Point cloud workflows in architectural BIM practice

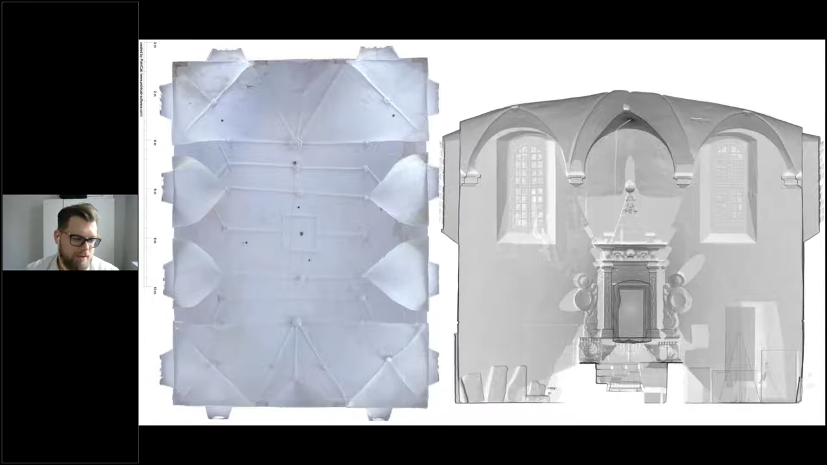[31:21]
on the at the place and it was done basically and then we process the data and point cap and we were able to adjust uh quickly uh let's say export those files and prepare packages for uh for specialists who needed that and um here you have just an example from archicad a screenshot
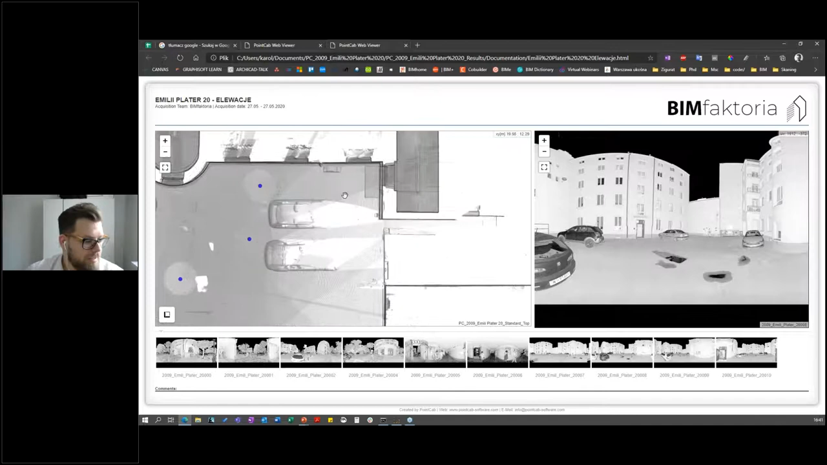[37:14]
and um it's uh it's yeah you can for example get
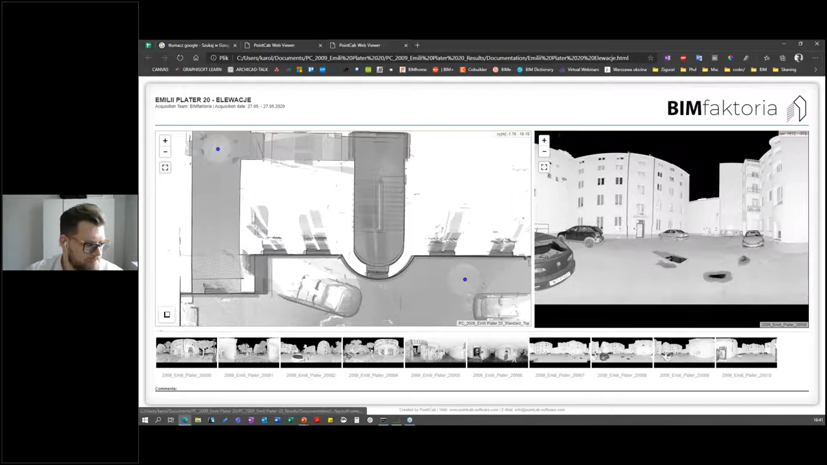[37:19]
this uh place and you want to measure it so you just add points
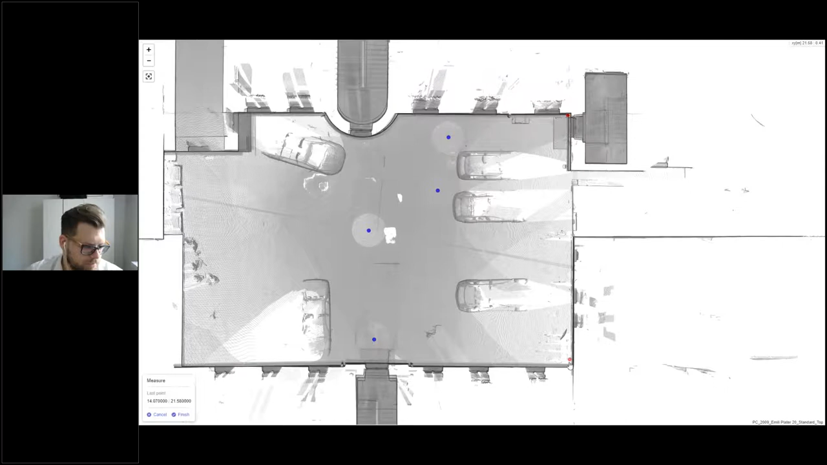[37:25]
and in a quick way you not only have uh quality sorry
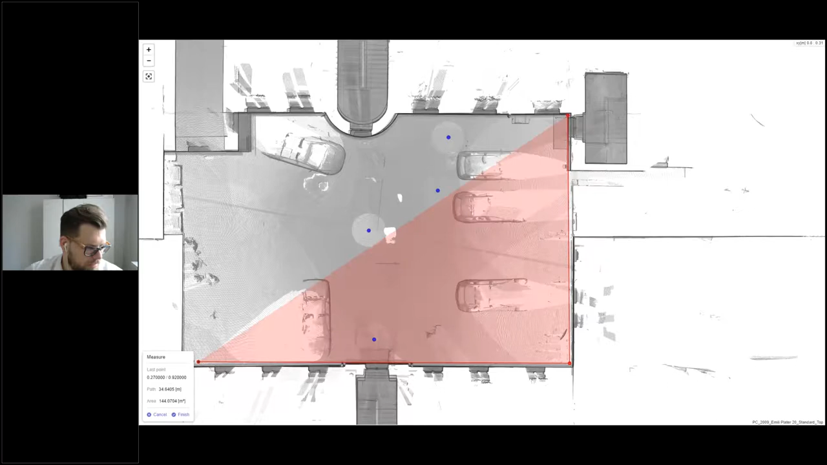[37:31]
uh quality uh like measurements for for this space but you can see how quick i'm doing that you can just see how efficient is that of course i'm not doing it in the precise way but you can just see whether it's working or not and how it's working and how easy it is to use this system so and it's working in every kind of uh software because it's just uh explorer like uh sorry and that's not internet explorer
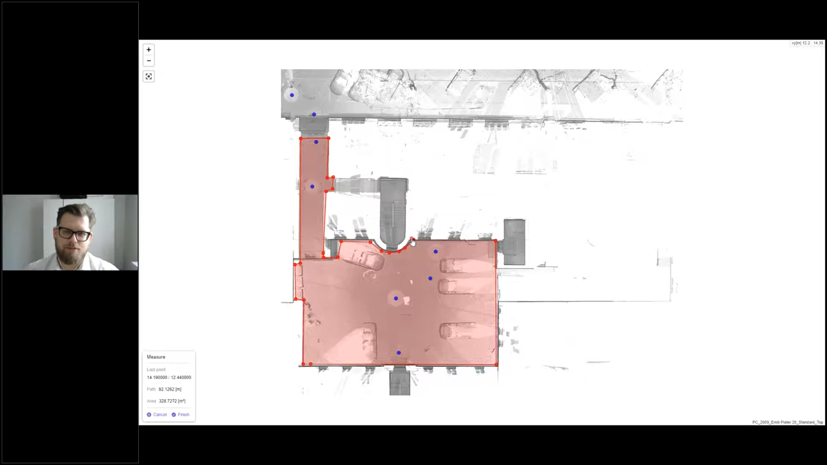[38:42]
they having for example elevation and they uh measuring the like the the plane itself so they check whether how much paint this needs to be acquired for example or materials whatsoever so it gives you the idea of uh what kind of things you can do with that so
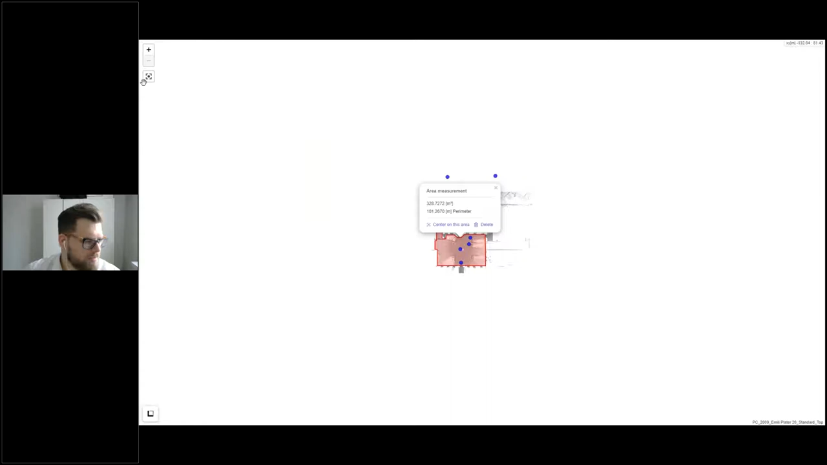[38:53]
and of course you can also work around so for us because there is
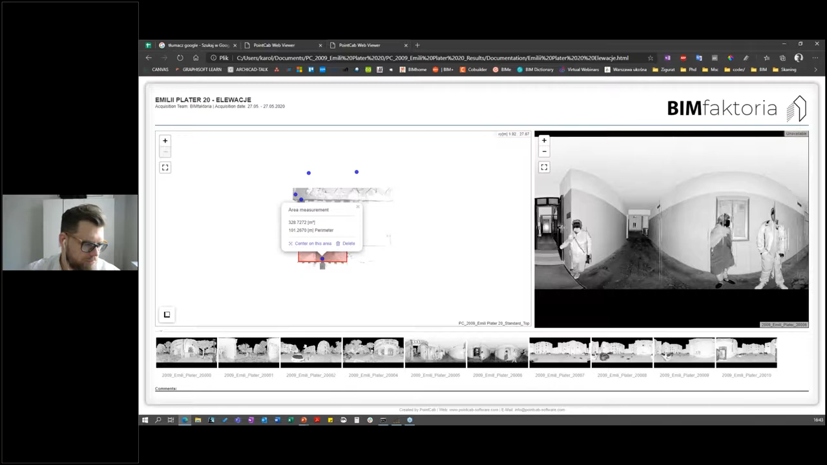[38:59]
also possibility to export those things in point captain 3d but for us this kind of
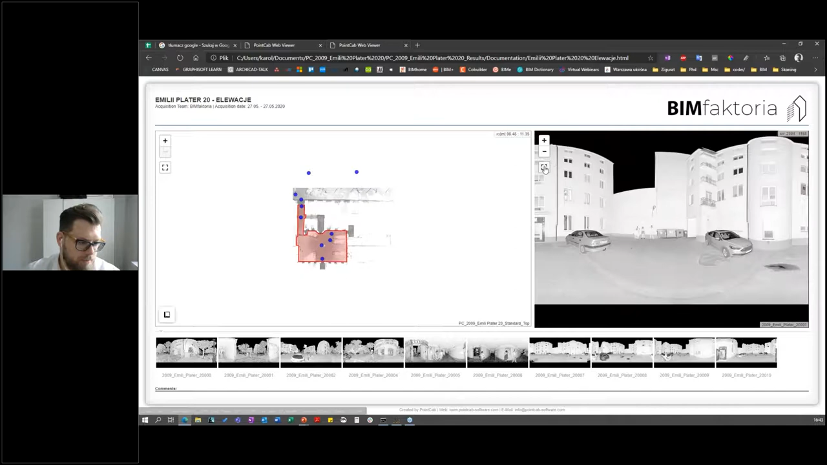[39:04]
uh thing it's the most uh interesting and efficient way and of course what i want to
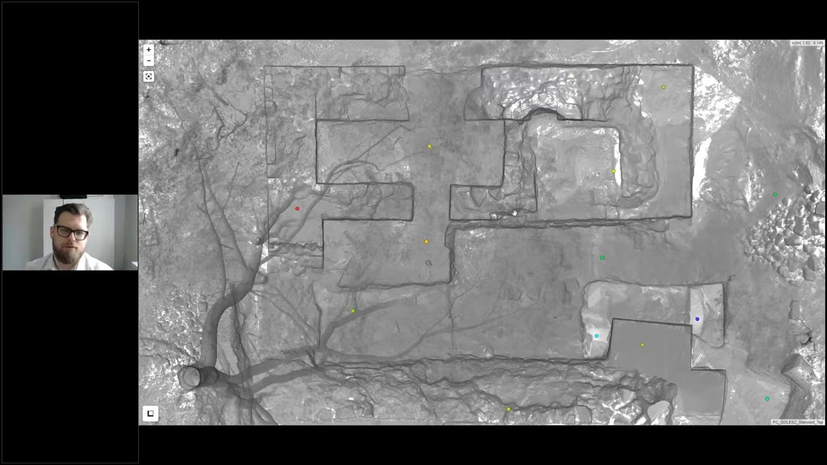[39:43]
for archaeologists and how we use point cap we used our laptop
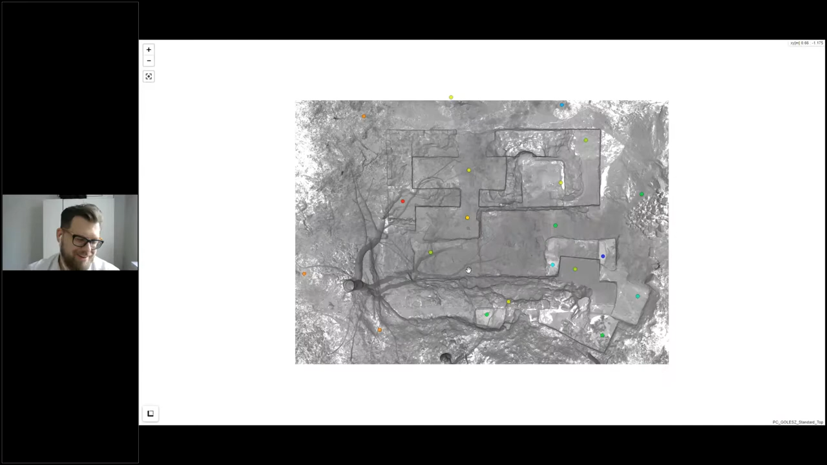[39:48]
uh on the side and we used s70 faro s70 for this particular
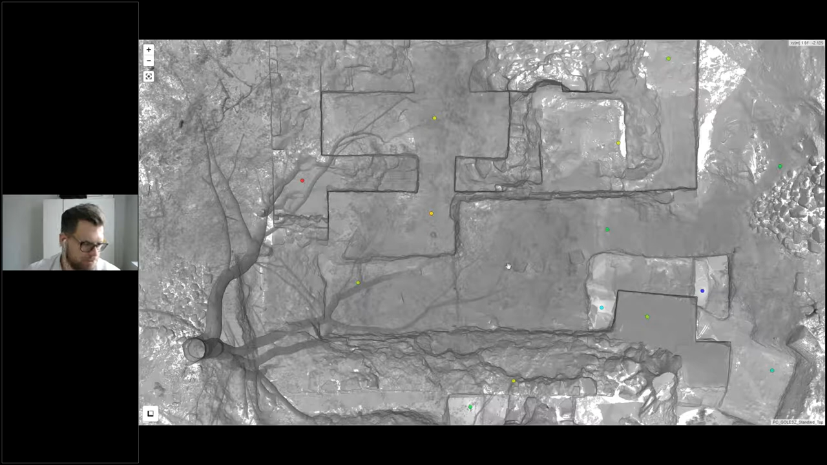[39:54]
job and what do we that data was automatically sent to the archaeologists we did
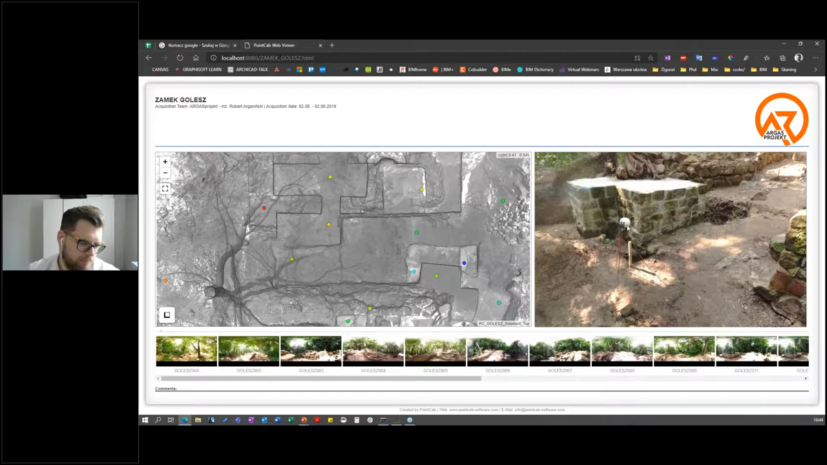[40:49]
mirror balls like white balls that we're using for uh let's say connecting scan points and um yeah so this
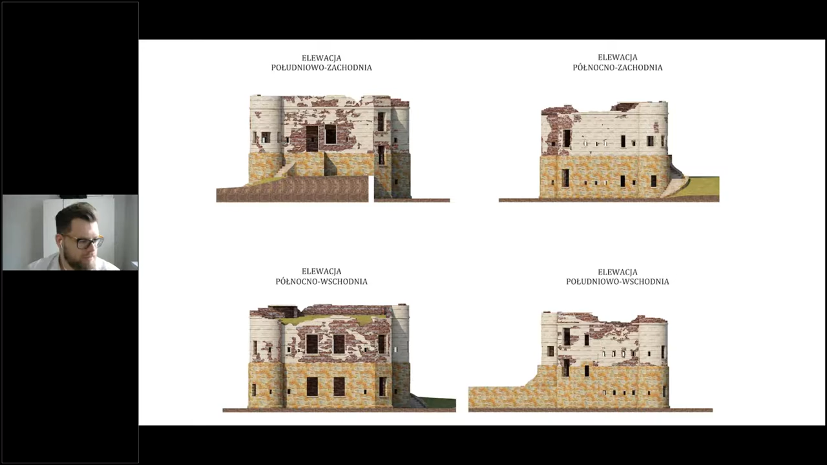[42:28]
and that was the scanner for this moment those are the uh just the renders quick renders and those are auto photo maps from uh from point cap and what was funny and this is a funny story uh we went to the heritage institution for like uh with documentation for acknowledging how how it's actually working and like what can you do with that so they